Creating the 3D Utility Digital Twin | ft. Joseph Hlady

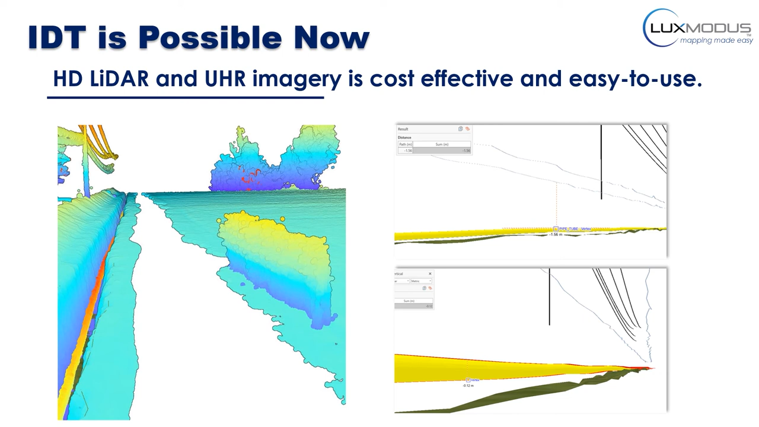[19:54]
You can see from the LiDAR that all of the local utilities, it's not the greatest imagery image of a LiDAR data set in the world, but you can clearly see the ease at which the LiDAR produces a 3D representation of the infrastructure. There's been considerable advancements in automated 3D mapping that most people would be aware of, particularly because advancements in the autonomous vehicle industry have trickled down to other parts of the GIS industry. Sensors, accuracy and overall functionality of imagery and LiDAR sensors has skyrocketed in the last several years and the hardware and software are vastly easier to use and produce vastly better data.
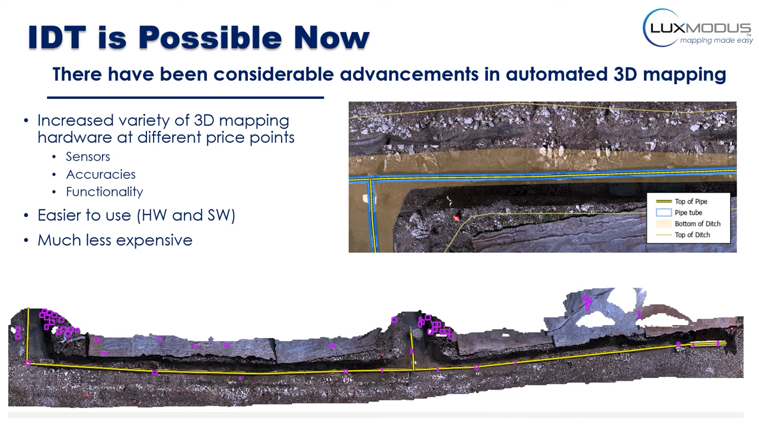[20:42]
overlaid on it, the feature extraction that was automatically completed to define top of pipe, top of ditch and actual joints in the pipe. A little bit more about that, so here's just some automated classification of the LiDAR. Having this capability removes the need for someone to go out there with a pogo stick and find the top of pipe. So just by quickly scanning and driving by and scanning it with a mobile system, you can produce basically a detailed 3D model at centimeter accuracy without having a person there for tens of minutes or even hours to map an asset.
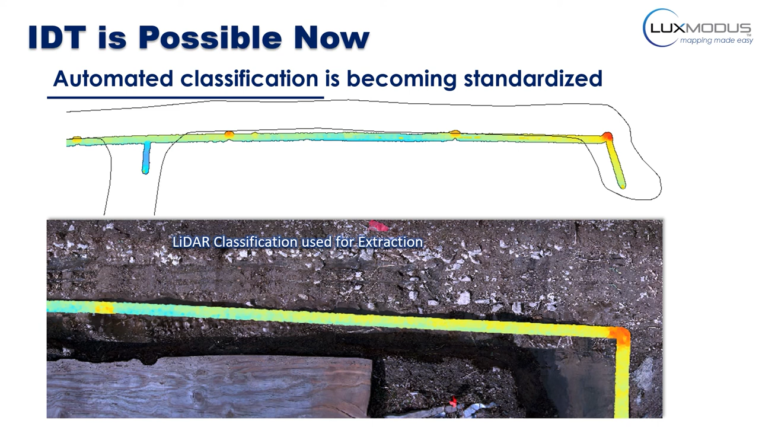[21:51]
Anytime you're still getting out whether you're using handhold hand handhold laser handhold mapping system or a pogo stick you still have a person outside the vehicle walking around a neighborhood or walking around a street. So with a mobile system you eliminate that you eliminate that risk and you also drastically decrease the time required to do the collection. Again so just on that same asset you can see automated feature extraction was used and you can see the electro fused coupling, you can see the butt joints, you can see the T's and so forth.